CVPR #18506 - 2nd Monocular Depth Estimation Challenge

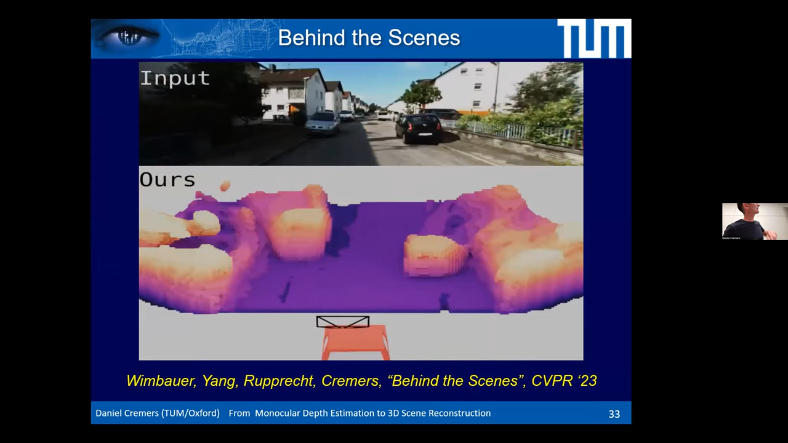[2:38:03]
We can actually distinguish different objects and the extent of,
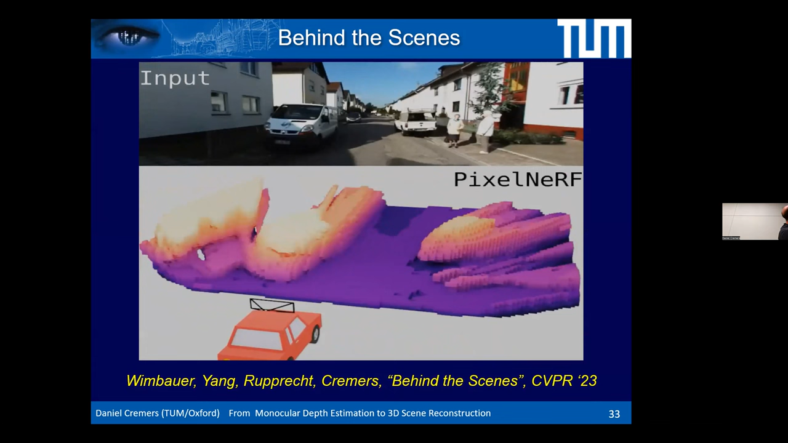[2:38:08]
or here's a comparison to other competing approaches like pixel NeRF or MonoDepth too.
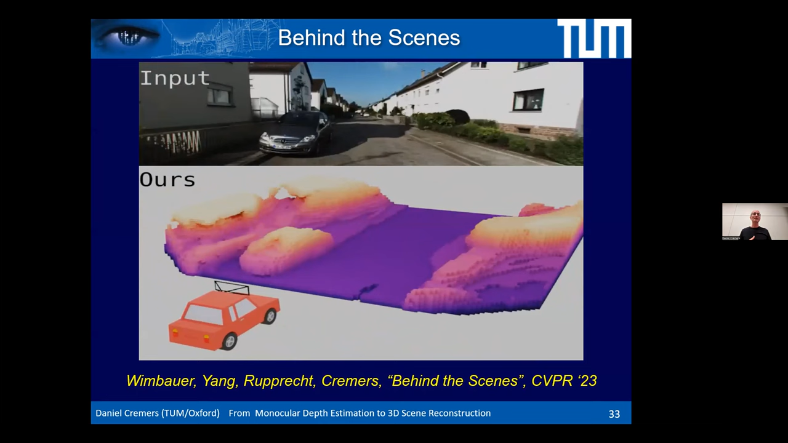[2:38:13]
Here, MonoDepth is obviously designed to predict the depths, so it doesn't do multiple depth prediction, but here in our approach,
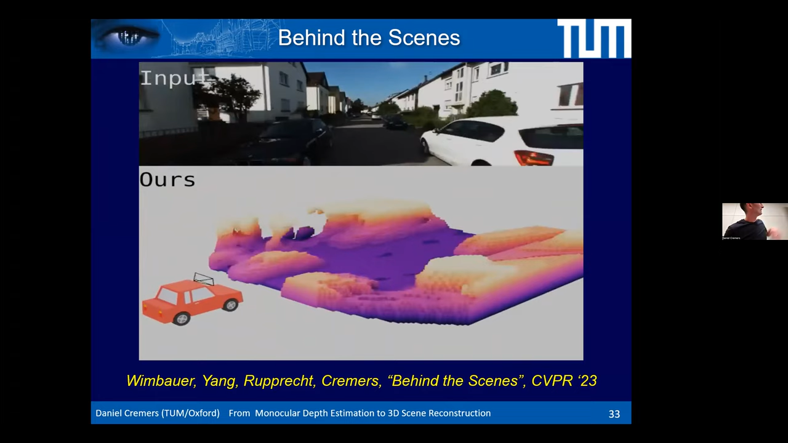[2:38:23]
behind the scenes, we call it, you can actually see the extent of objects. I don't want to go too much into details.
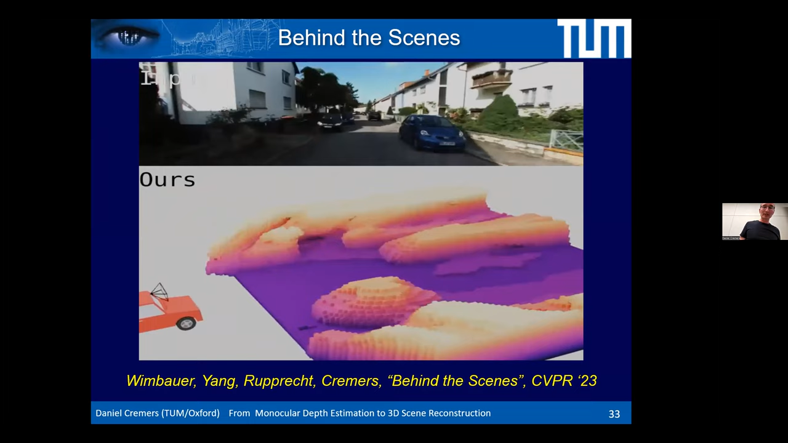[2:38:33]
One of the biggest challenges in this work was actually to do quantitative evaluation for the real world. How accurate is the full 3D reconstruction?
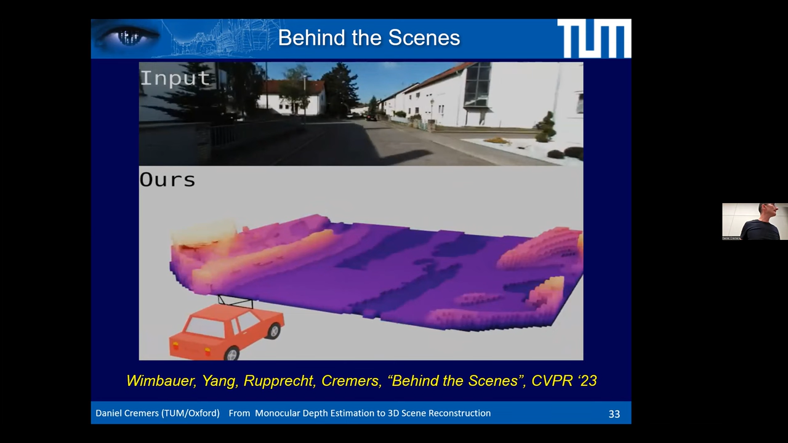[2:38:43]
And so Felix put a lot of effort into tapping into LiDAR across multiple frames to get some form of ground truth of the
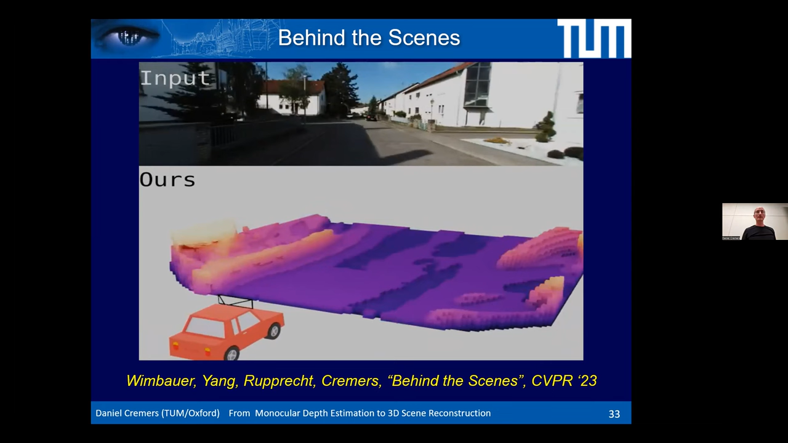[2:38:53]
geometry so that he could show quantitative performance. And you'll find all of that in the paper. So, and here's, you know, very much like in NeRFs, you can do novel view synthesis,
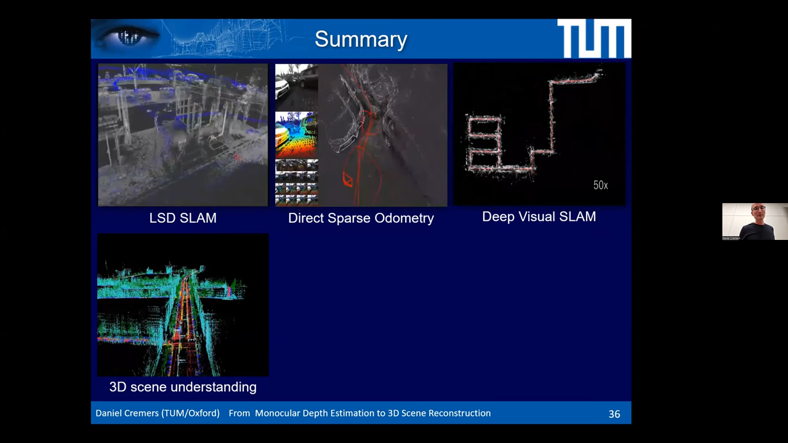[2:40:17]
And then I showed that monorec technique that also uses just
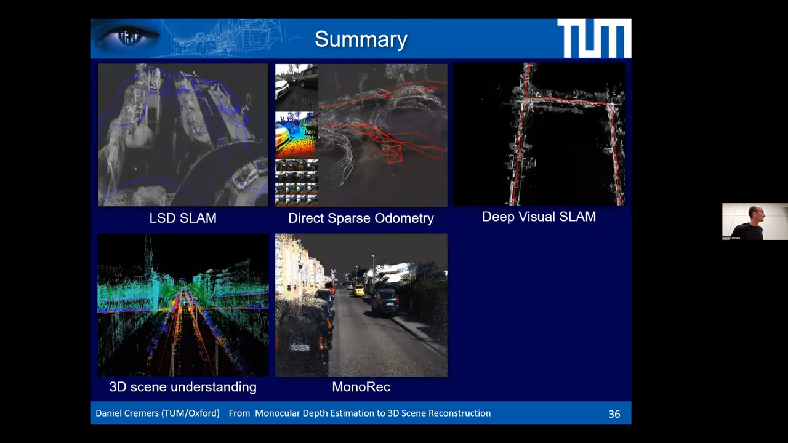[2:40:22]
a single camera to create large scale reconstructions that are kind of 2.5D,
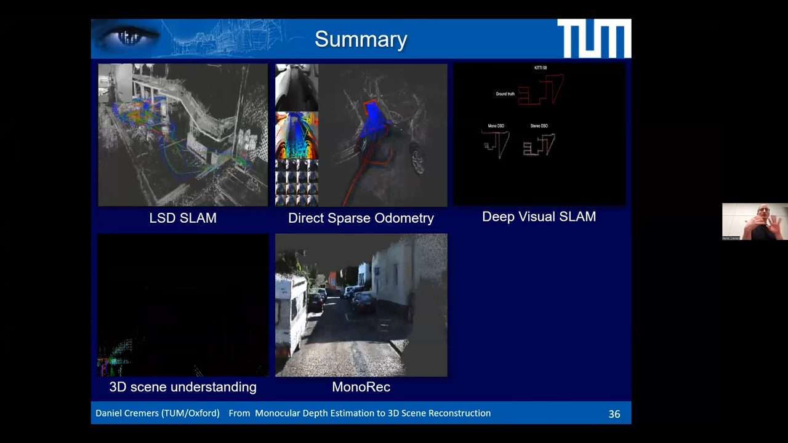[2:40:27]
so they look compelling from the viewpoints where we drove from,
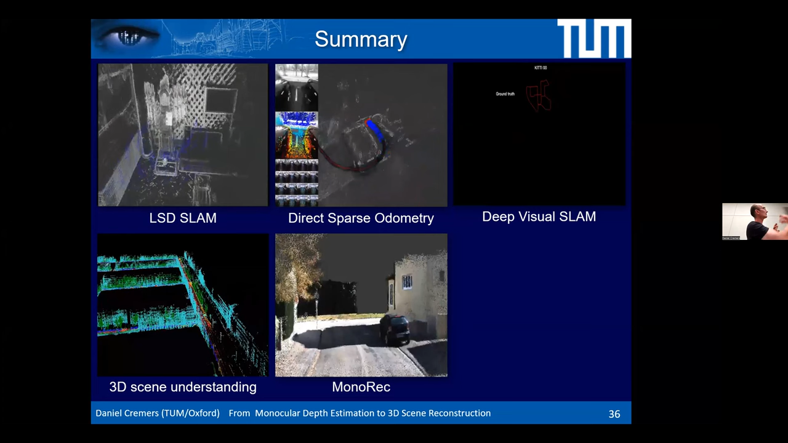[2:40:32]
but you don't get the backs of the cars because you don't see them. And here in this recent work called Behind the Scenes, we are able to go to a full bird's eye kind of perspective
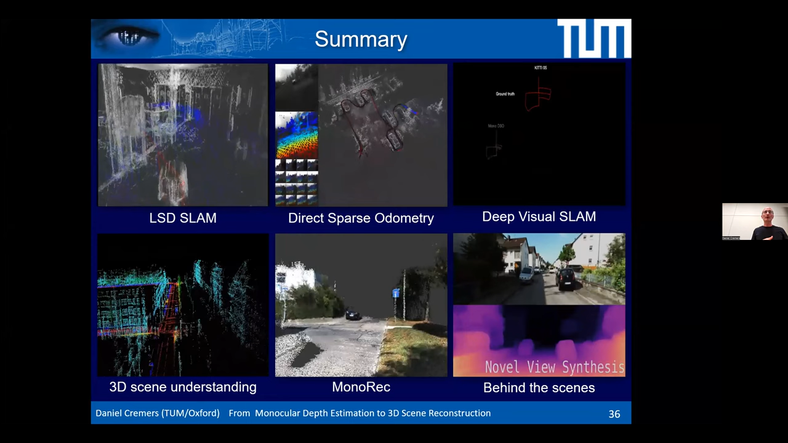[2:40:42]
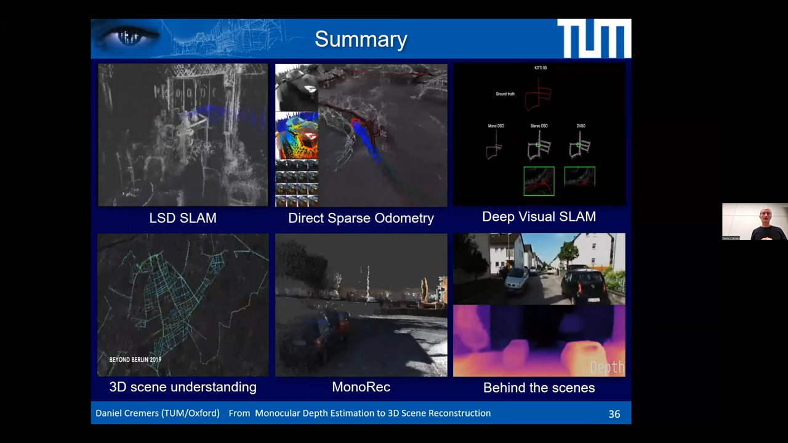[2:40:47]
and create not a 2.5D reconstruction, but a full 3D reconstruction